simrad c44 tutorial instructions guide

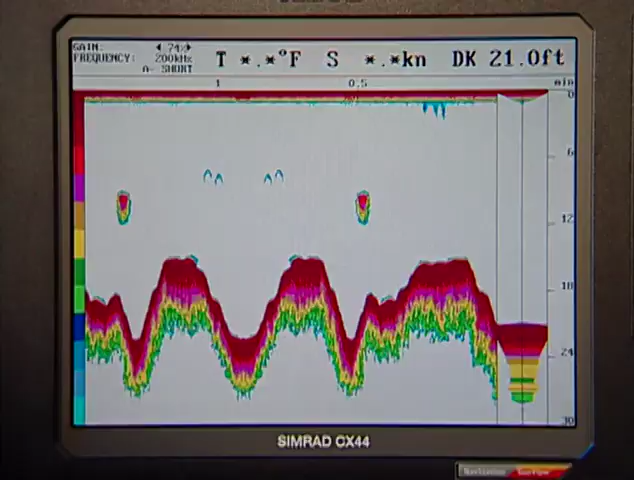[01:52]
On screen: depth 21.0 ft
and even add the fish finder later if that's what you would like. I'm going to show you the Simrad CX44 nav station, which is a 10-inch display, and it's part of a family of nav stations under the CX series.
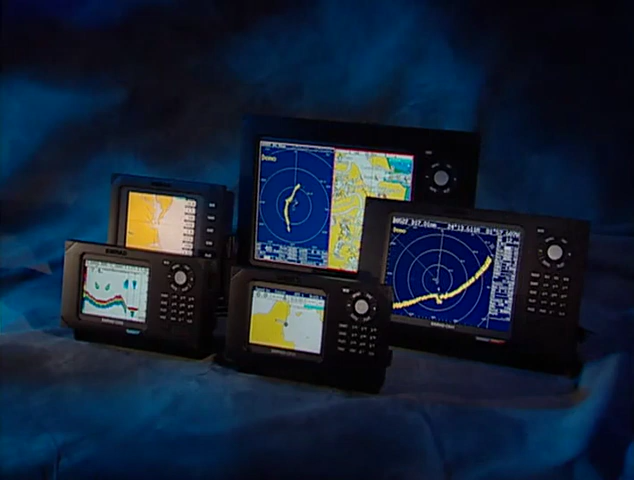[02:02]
We have a 15-inch display. We have the little brother 7-inch display. They all are the same. The keypad that we see here is the same on all the machines.
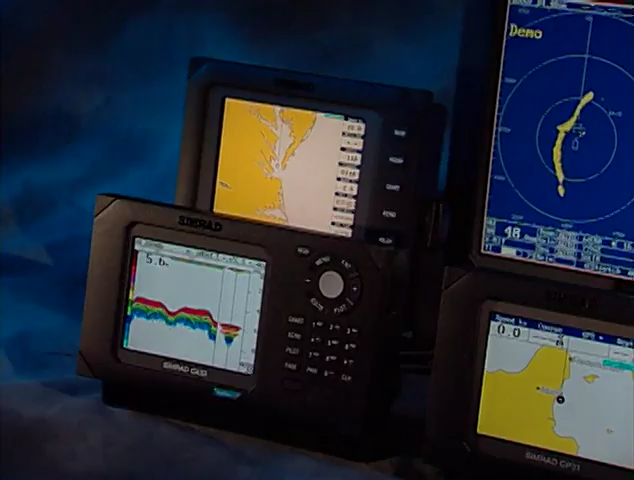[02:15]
There's a smaller family as well, the CP31 and the CX33.
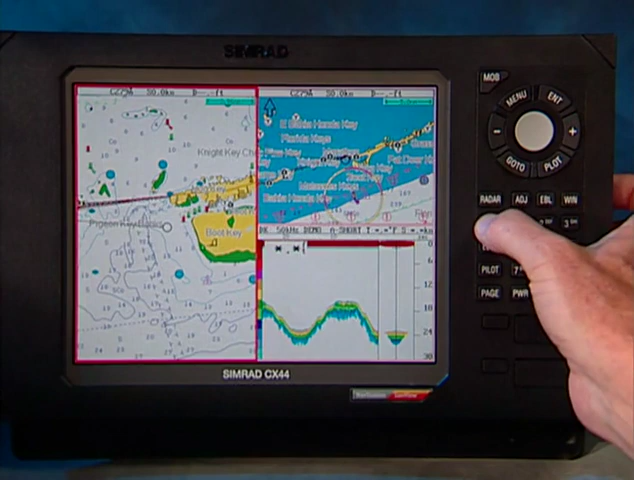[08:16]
Another long press, another split function,
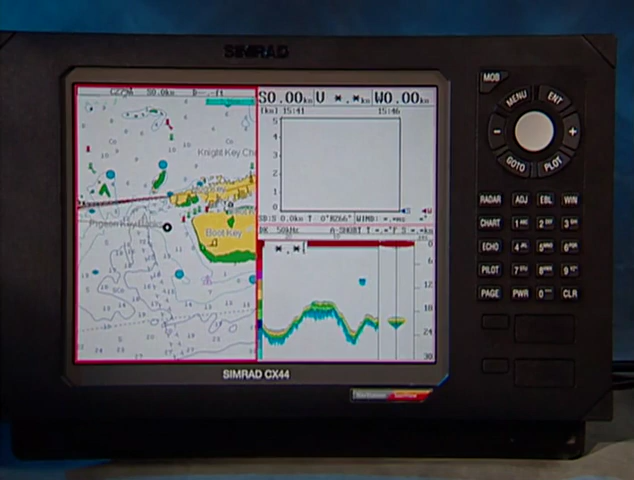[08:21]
and then finally, back to the full screen. The sequence is always full,
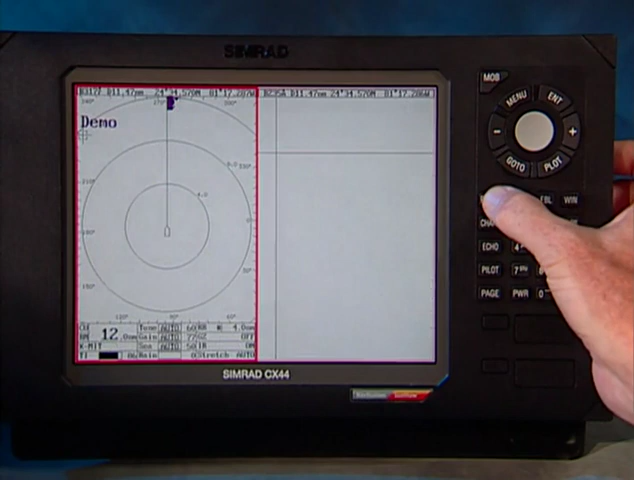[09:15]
Two radar displays can be shown at the same time on Simrad nav stations. Split screen, radar and chart side by side.
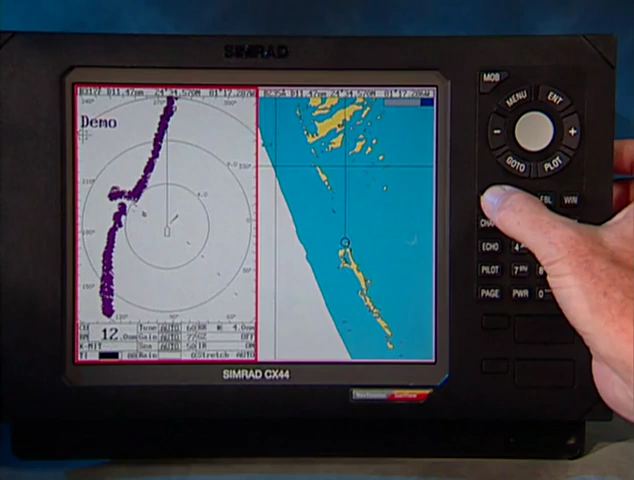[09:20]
Multi, and back to the full screen.
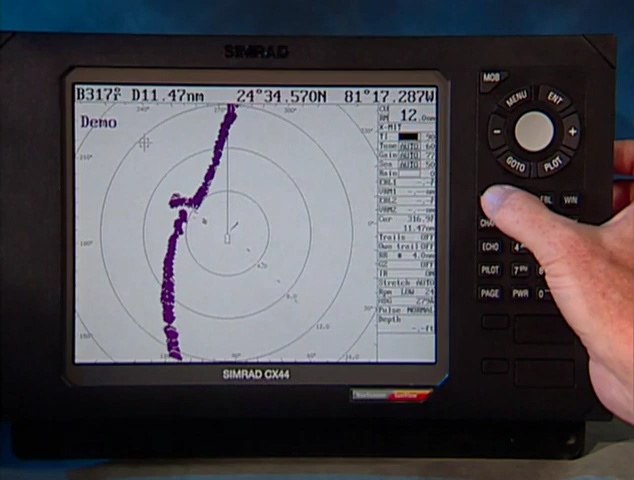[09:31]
All without going into menus, all without using soft keys. Echo sounder, full,
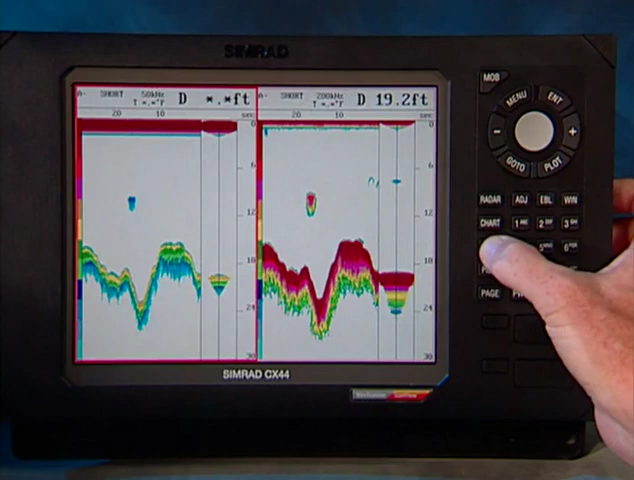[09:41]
On screen: depth 19.2 ft
dual, split, split multifunction, full screen.
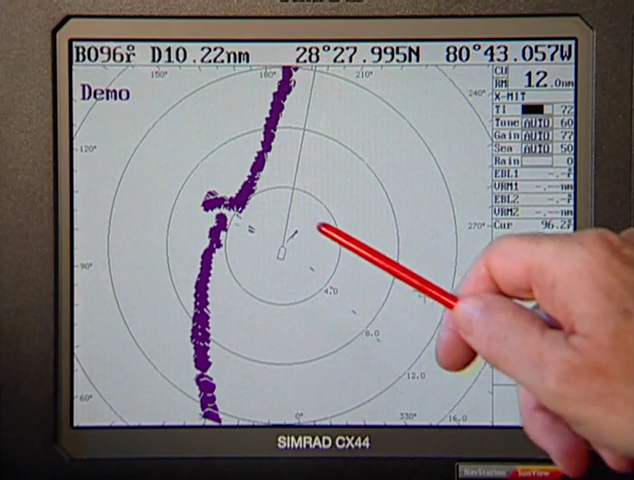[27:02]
We can make an immediate jump using Simrad's alphanumeric key from a close-in range, in this case a quarter of a mile, to a distant range, in this case 24 miles. We could do it like everybody else does. Range down, range down, range down, range down, and so forth. Or we can do it in a single quick jump using keys 1 through 9,
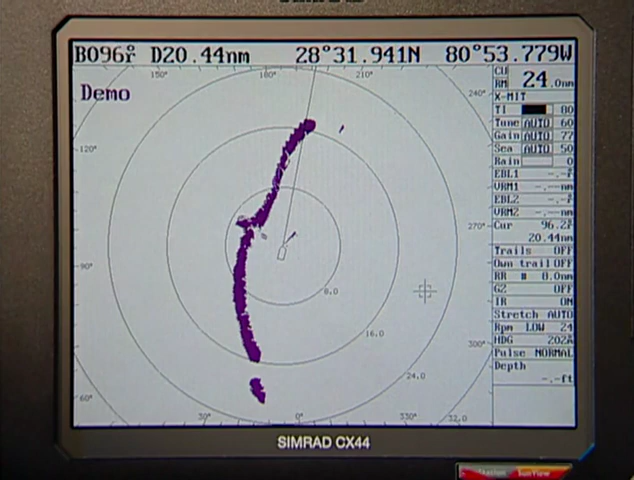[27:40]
a unique Simrad feature. In this case, we're looking at a 24 mile range, and you see individual 24, 16, and 8 mile range rings. At a half mile, we see a half mile and a quarter of a mile range rings. These targets, just on the starboard bow,
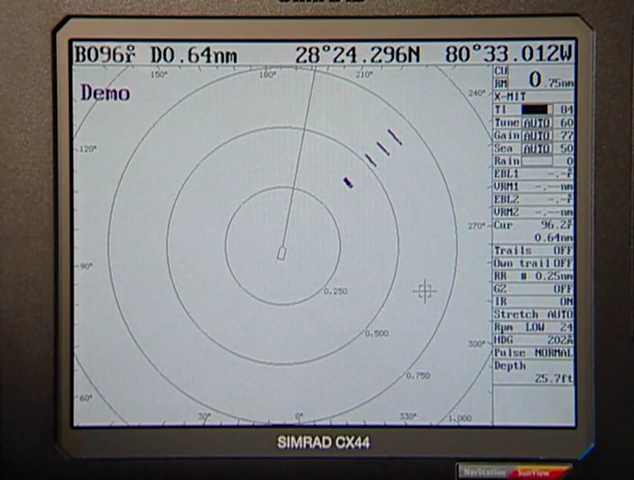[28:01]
are these targets at the 6 mile range. So there we see them at 6 miles, and there we see them at a half mile.
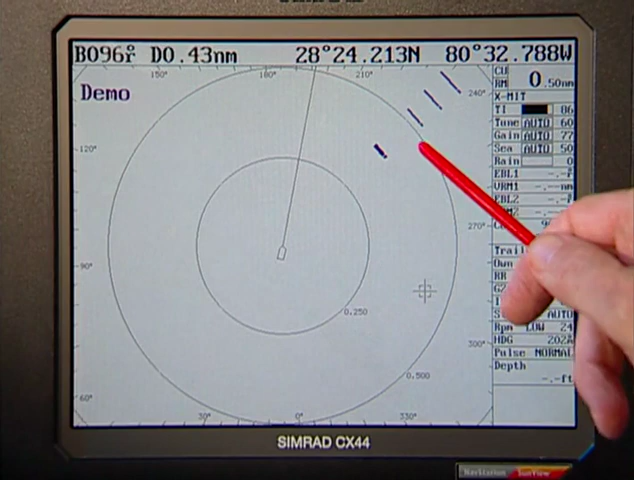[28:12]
Instant jumps without having to go range up, range up, range up, range down, range down, range down. There's another way to look at it. Dual range. On the left-hand screen, there's our inlet. There are the targets on the starboard bow. Here are the targets on the starboard bow.
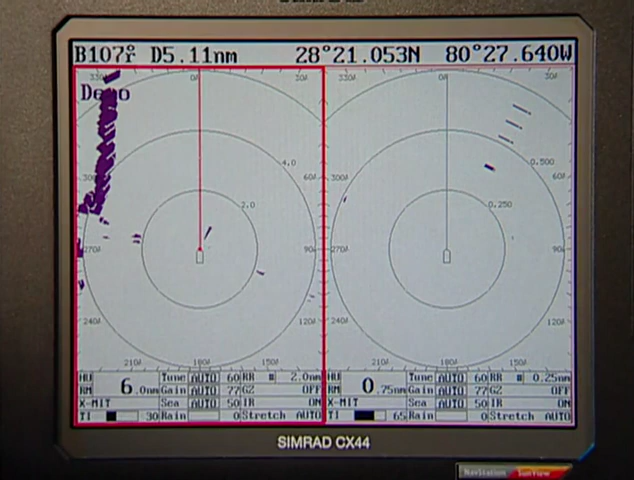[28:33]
The left-hand screen is set at a range of 6 miles with 2 mile intervals between range rings. The right-hand screen is at 3/4 of a mile.
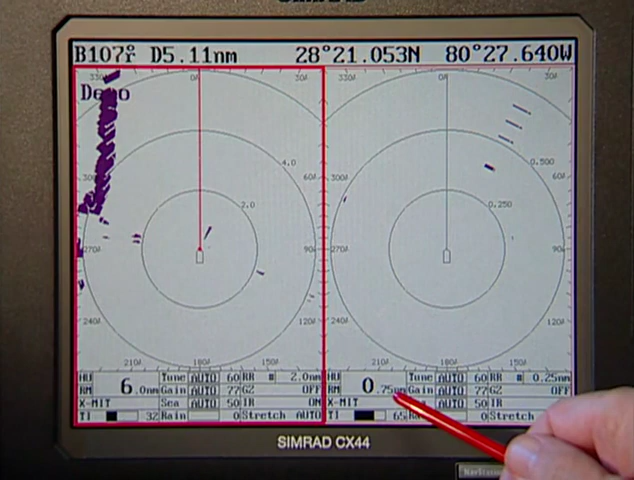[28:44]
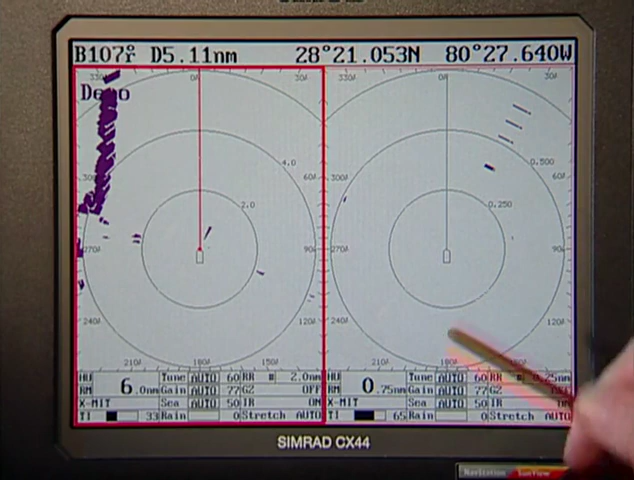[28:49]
We can set these independently. If we want to come out and take a little bit more of a view on this one, we need to move the red active frame using the window key to the right-hand side and then simply make a jump to a more distant range. Now we see these targets right here, these targets here, this target, the beginnings of it here.
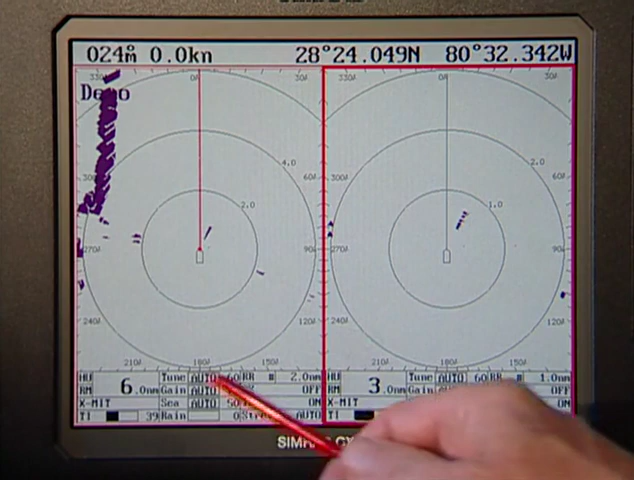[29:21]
6 miles on one, 3 miles on the other. It's like having two radars in one. In looking at radar, we have different ways of looking at it.
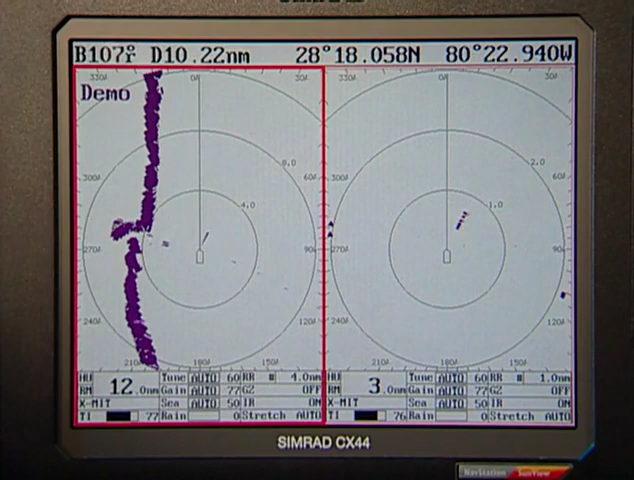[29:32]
The dark targets on the white background is the best for bright daylight conditions. For nighttime, we have a palette, power, 4, enter.
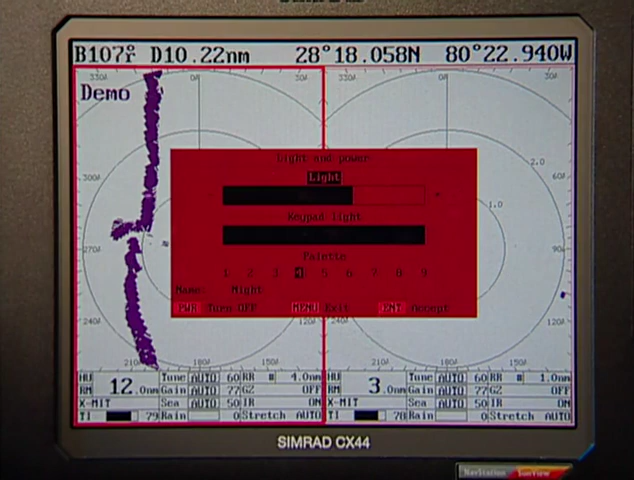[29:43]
That's your best nighttime screen. And here's another daytime screen.
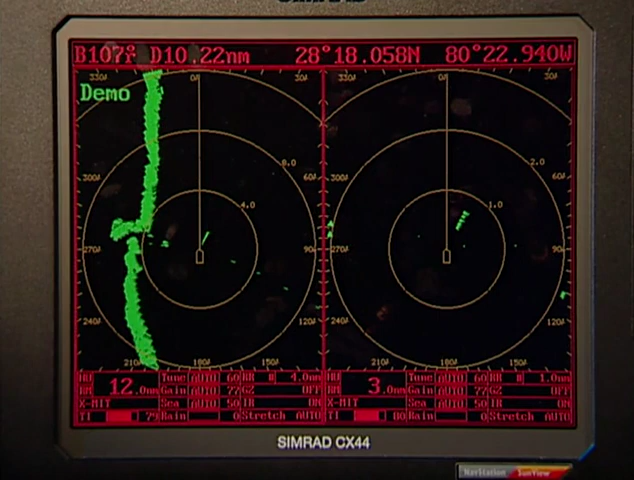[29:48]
Power, 3, enter. That's a pretty familiar looking screen to you. Back to the full screen radar. Long key presses. Brings us back to full screen. The radar functions that we use most are under the enter key.
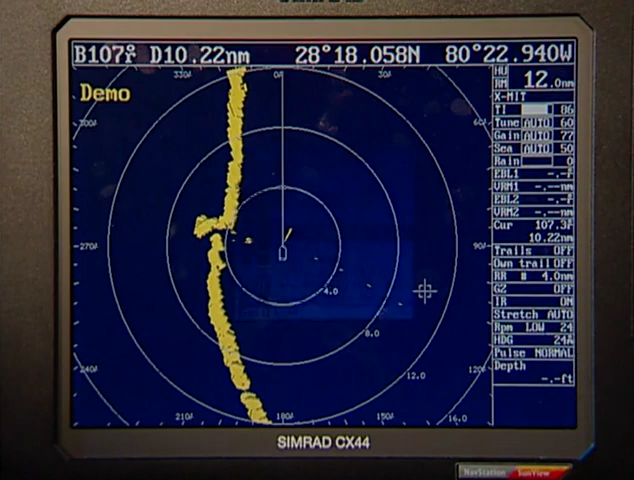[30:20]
To make adjustments, to change values, we use the adjust key. it highlights the menu on the right-hand side,
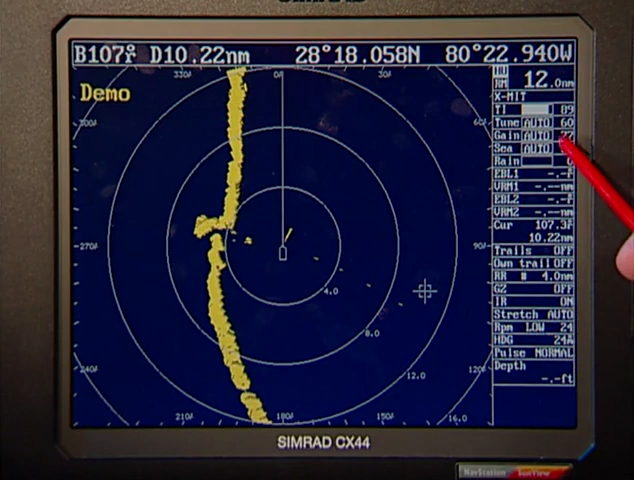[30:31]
and we can change the values, which are in automatic right now, automatic tuning, gain, and clutter.